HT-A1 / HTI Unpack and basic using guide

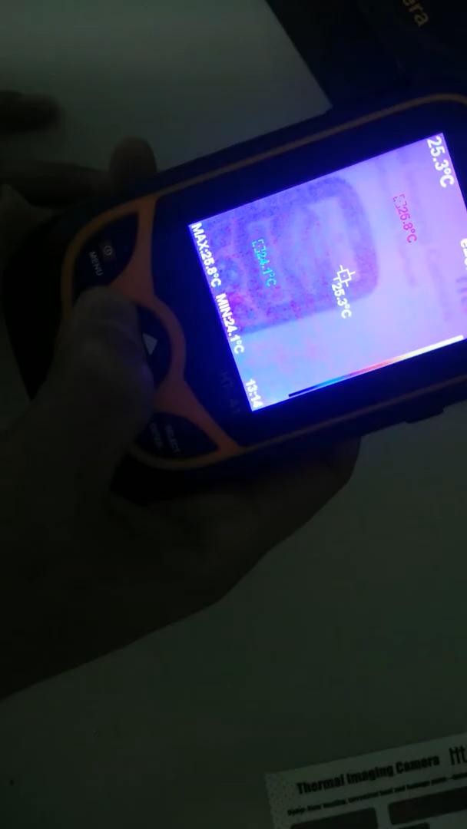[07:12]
On screen: spot 25.3°C
ส่วนเลื่อน ปุ่มเลื่อนลูกสอนซ้ายขวา ก็จะเป็น อย่าได้เป็นภาพนะครับ
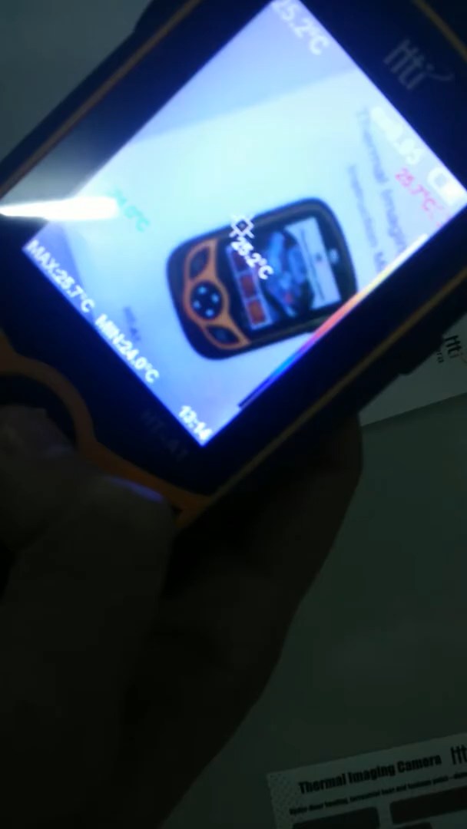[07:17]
ภาพแบบ อ่าความร้อนนะครับ แล้วกดปุ่มลูกสอน ทางขวานะครับ ก็จะเป็น
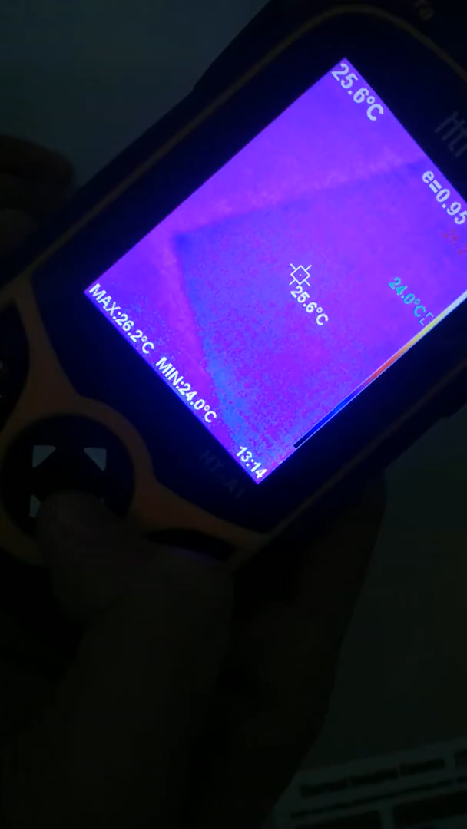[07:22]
On screen: spot 25.6°C, max 26.2°C, min 24.0°C
ภาพแบบนี้ให้นะครับ ภาพเทอร์มอล กับภาพธรรมดา